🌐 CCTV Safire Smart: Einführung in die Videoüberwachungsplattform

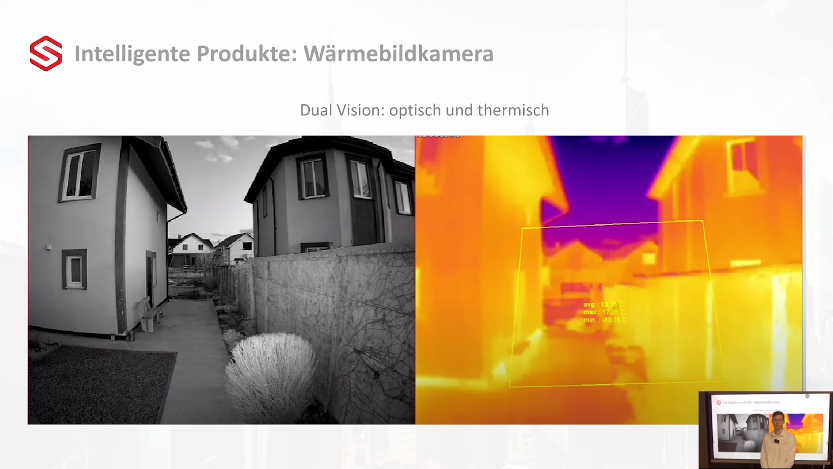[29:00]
wenn die Kamera hinzugefügt wird auf den Rekorder, sind da zwei Kanäle, die die Kamera dann braucht. Das ist sicher gut zu wissen, also als Randnotiz. Dann gehen wir hier ein bisschen in die Thermobildkamera rein, und zwar, was kann die Wärmebildkamera machen? Wir haben hier einmal die Option von einer Feuererkennung oder wir können eine Temperaturerfassung machen. Und zwar können wir da bis zu zehn Punkte, Linien oder Regionen konfigurieren, wo eine Temperatur erfasst wird,
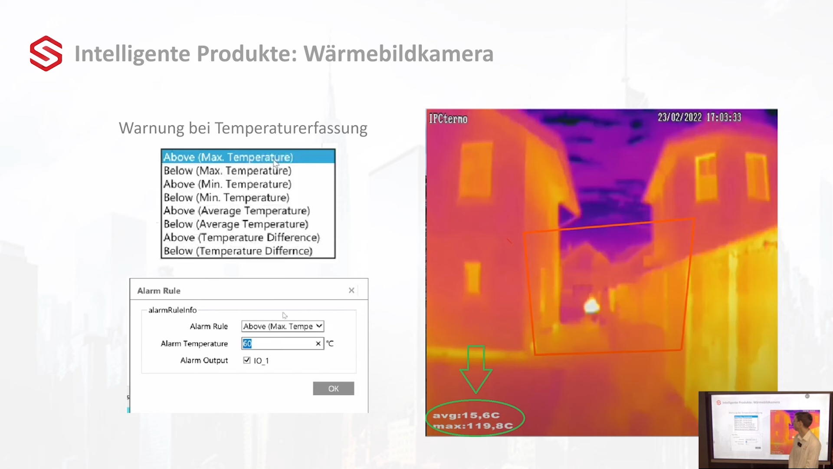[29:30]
On screen: max 119.8°C
sei es eine Temperaturerhöhung oder wenn die Temperatur sinkt. Also wirklich bis zu zehn Linien, Punkte und Regionen, die wir da konfigurieren können. Dann hätten wir hier noch ein kleines Demo-Video mit den zwei Ansichten, wo die Feuerwehr hier in einen Raum reingeht, wo schon ein Feuer brennt. Und ich glaube, das ist ganz interessant zu sehen.
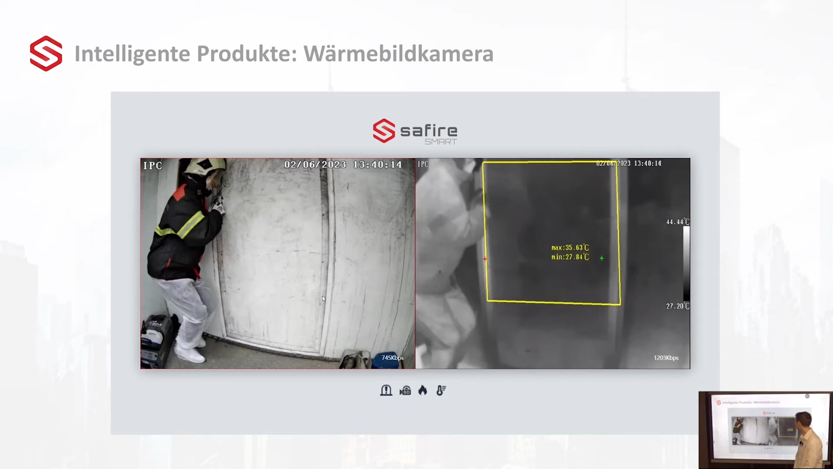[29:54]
On screen: max 35.63°C, min 27.84°C, scale top 44.44°C, scale bottom 27.20°C
Die Tür geht auf, man hat auch direkt die Anzeige von der Temperatur
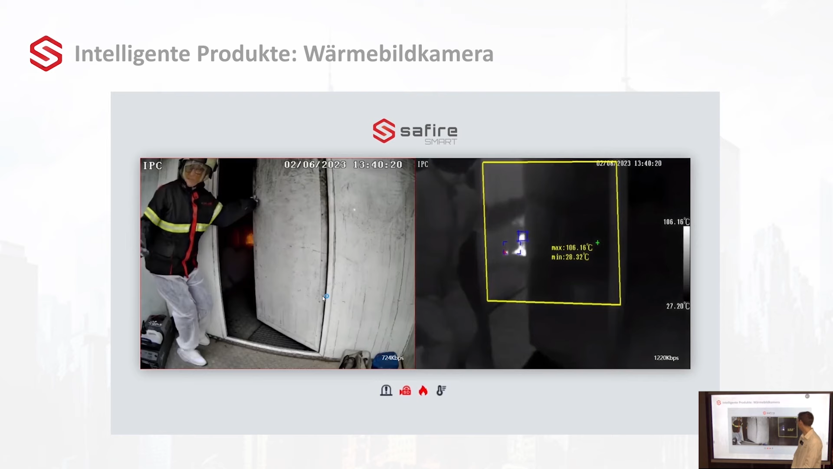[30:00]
On screen: min 28.32°C, scale bottom 27.20°C
und das Feuer wird auch direkt erkannt und wie gesagt, die Temperatur wird auch angezeigt, hier auf der rechten Seite von der Wärmebildkamera.
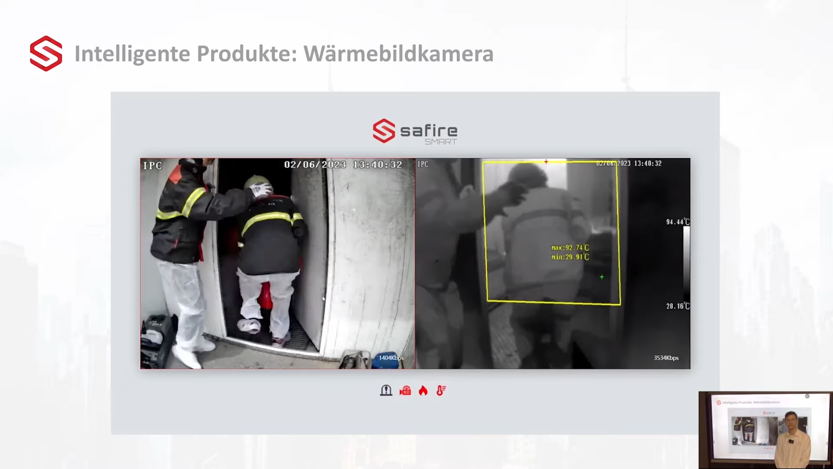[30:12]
On screen: min 29.91°C, scale top 94.44°C
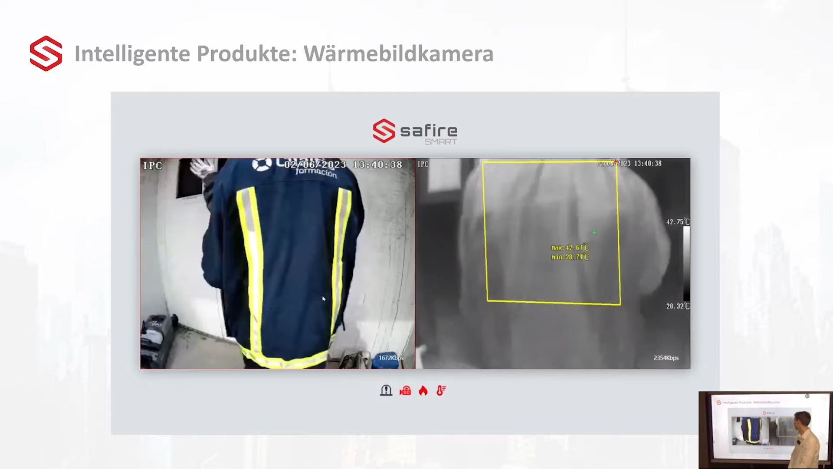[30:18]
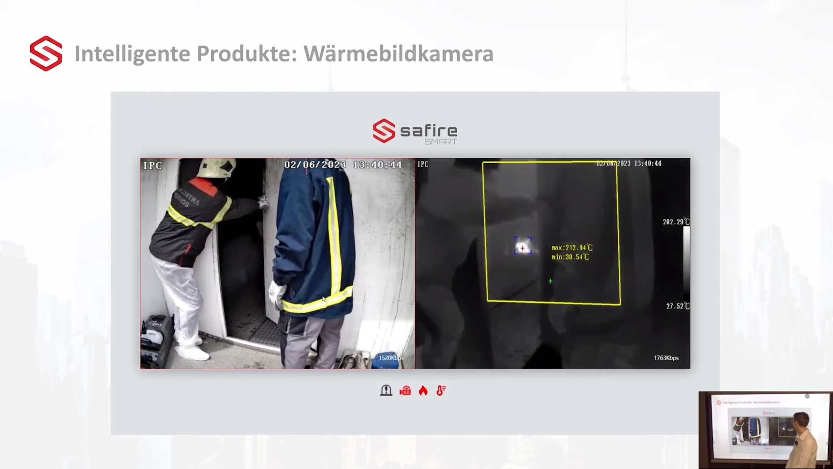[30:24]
On screen: scale top 202.29°C, scale bottom 27.52°C
Sehr akkurat auch, wie gesagt, die Temperatur der Anzeige wird direkt auch angezeigt.
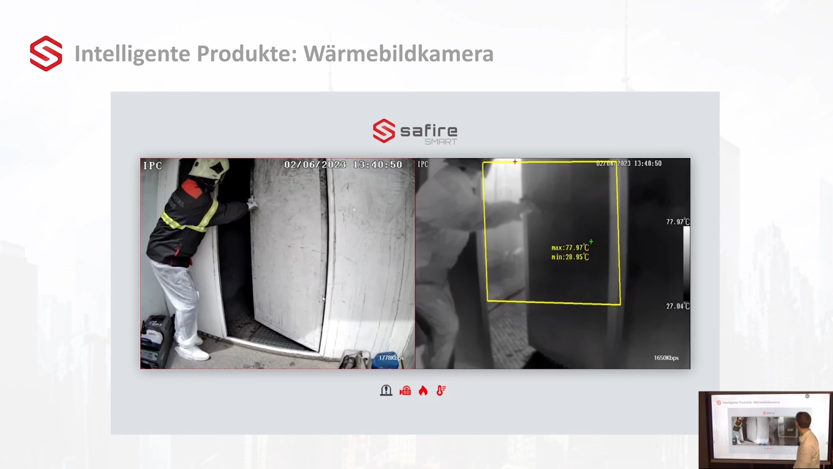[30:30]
On screen: max 77.97°C, scale top 77.97°C, scale bottom 27.04°C
Genau, das wäre das kleine Demo-Video gewesen. Dann mit dieser Wärmebildkamera haben wir natürlich auch noch andere Optionen.
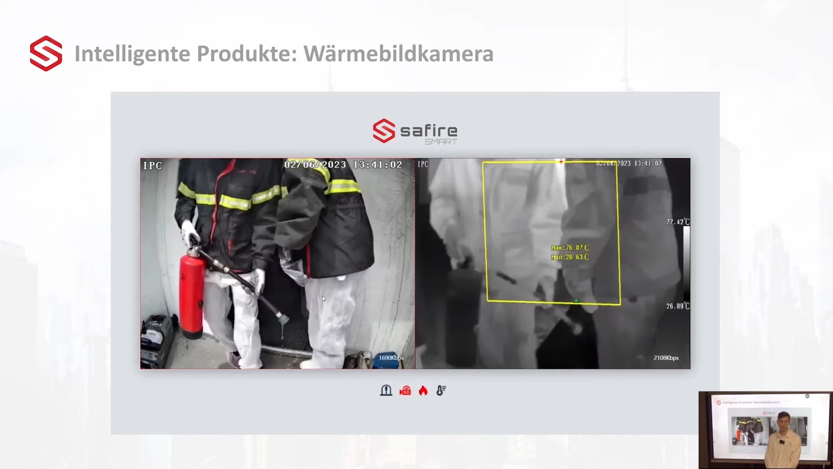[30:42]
Also das ist hier eine komplette Kamera, die kann für verschiedene Sachen gebraucht werden. Und zwar natürlich auch in der Nacht, wenn wir Probleme haben mit den Lichtverhältnissen und bei der optischen Ansicht nichts erkennen können, können wir natürlich auch das Wärmebild benutzen, um Personen zu erkennen. Das können wir hier direkt sehen. Das sollte auch ein kleines Video sein. Hier auf der linken Seite sehen wir eigentlich nicht, dass eine Person erkannt wird und auf dem Wärmebild können wir direkt sehen, dass sich da eine Person annähert.
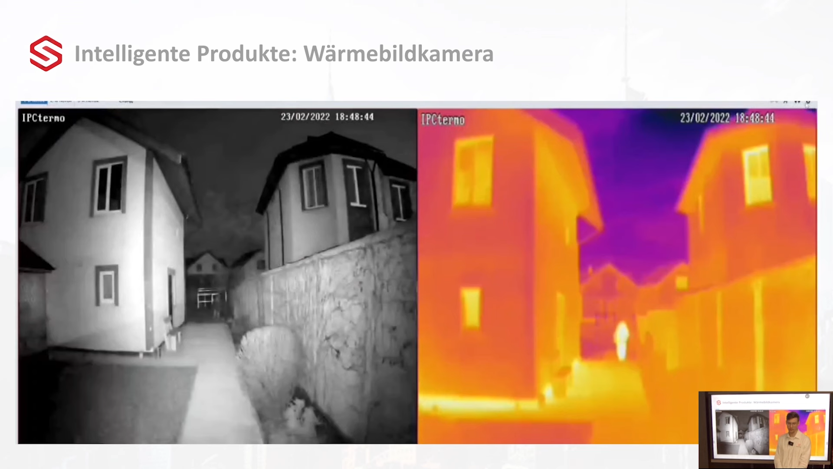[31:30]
geht dann auch direkt der Alarm los und der LED geht komplett an und dann wird dann die Aufnahme gemacht auch von der optischen Linse. Also wie gesagt, sehr komplett und kann auch in verschiedenen Situationen gebraucht werden.